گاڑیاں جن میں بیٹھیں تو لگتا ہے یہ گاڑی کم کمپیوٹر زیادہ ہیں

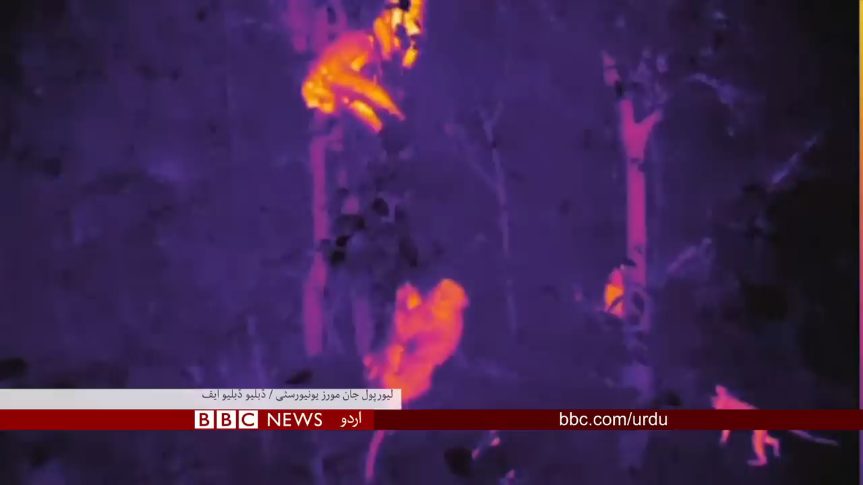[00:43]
کے لیے ٹیکنالوجی کا سہارہ لیا ہے سائنسدان ایسے ڈرونز استعمال کر رہی ہیں جن میں ایسے کیمرے لگے ہیں جو ان
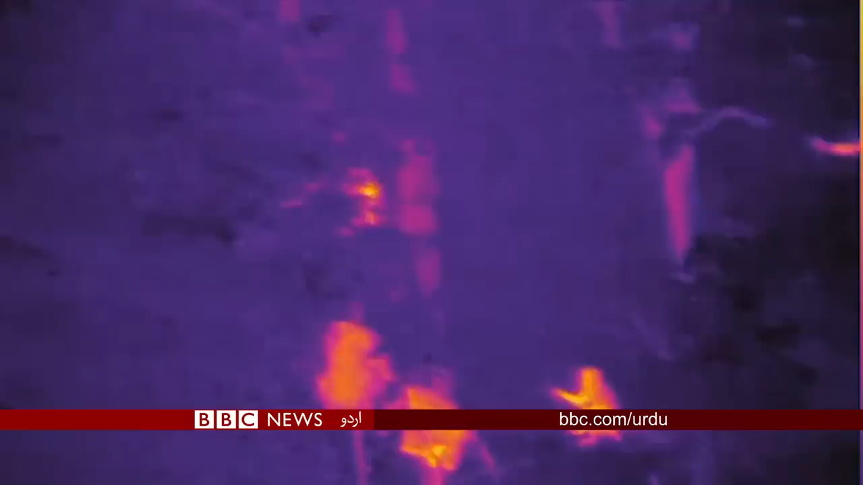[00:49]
بندروں کے جسم سے نکلنے والی حرارت سے انہیں ڈھونڈ لیتے ہیں سائنسدان ایسی ٹیکنیک پر بھی
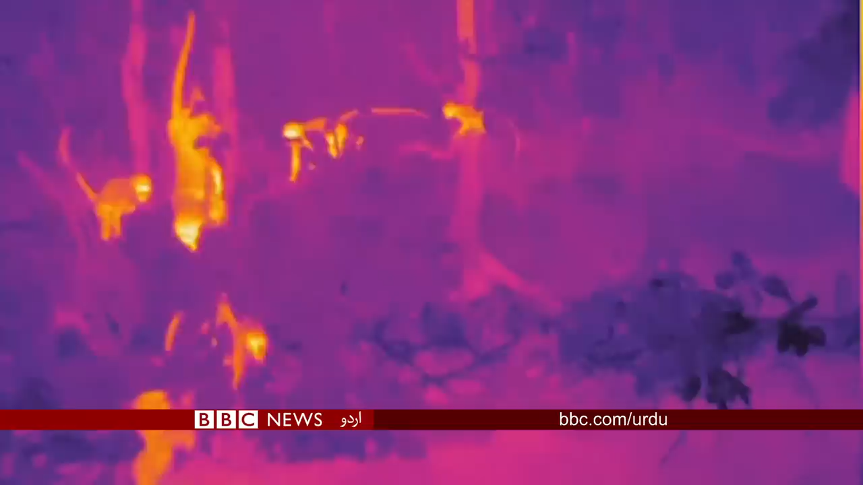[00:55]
کام کر رہے ہیں جو ان بندروں کی مختلف اقسام کو ان کے منفرد حرارت سے پہچاننے میں مدد دے گی